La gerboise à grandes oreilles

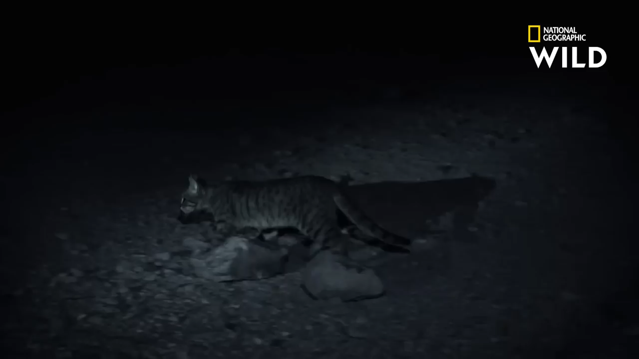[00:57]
Les nuits du désert de Gobi sont le domaine des prédateurs furtifs traquant des proies qui tentent de se rendre invisibles.
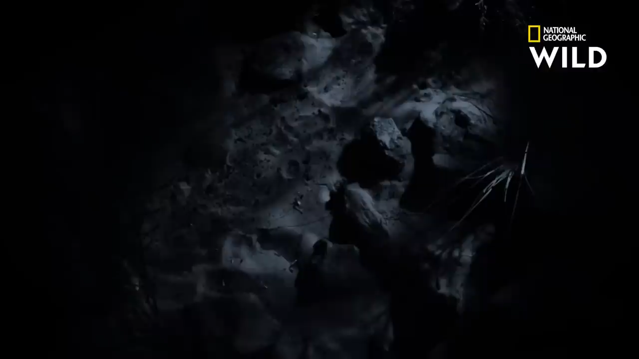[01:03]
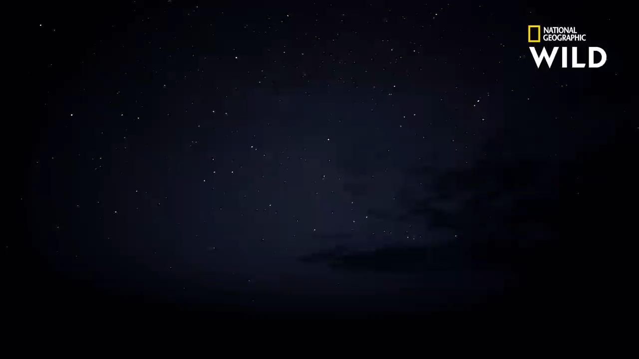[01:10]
Mais tout le monde ici n'est pas un tueur sans pitié. Il existe au moins une créature dans ce désert qui n'est pas encore à son aise parmi les rôdeurs de la nuit.
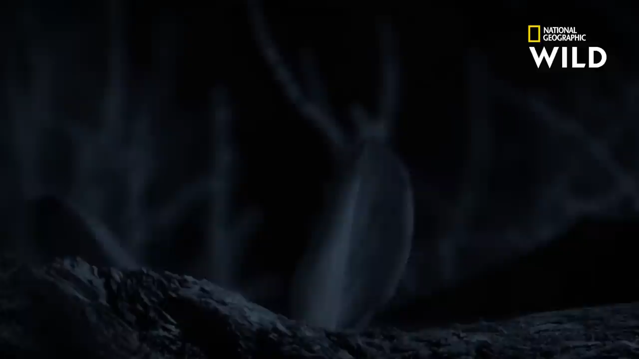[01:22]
À cette période de l'année, les jeunes gerboises à longues oreilles découvrent la vie solitaire sans protection parentale.
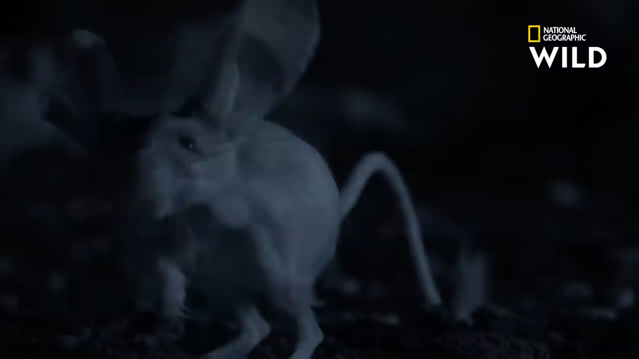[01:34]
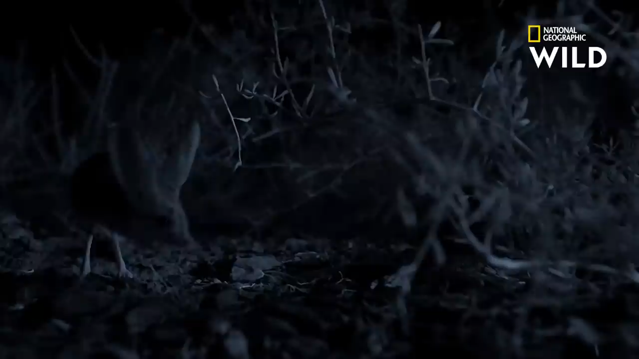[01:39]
Comme la plupart des gerboises, ces animaux vivent seuls et sont entièrement nocturnes. Mais sortir seuls le soir demande un petit temps d'adaptation.
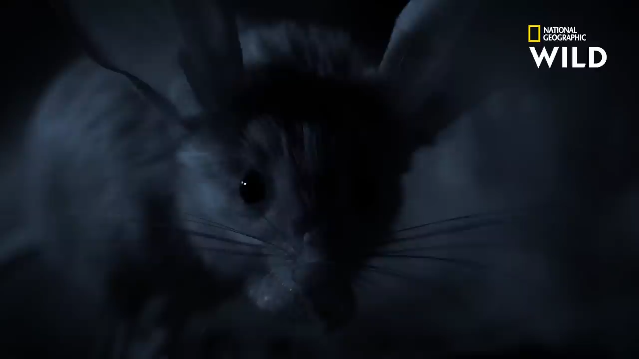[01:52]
Leurs longues oreilles sont incroyablement sensibles au son. Un talent précieux au milieu de tous ces prédateurs.
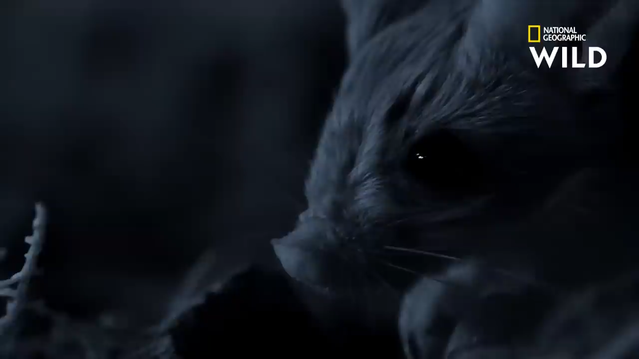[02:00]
Sursauter au moindre bruit est généralement payant. Les gerboises à longues oreilles sont si méfiantes qu'on a rarement l'occasion de les observer dans la nature. Et lorsqu'on en voit une, il ne faut généralement qu'une seconde avant que... ... ... ... ... ... – Sous-titrage FR 2021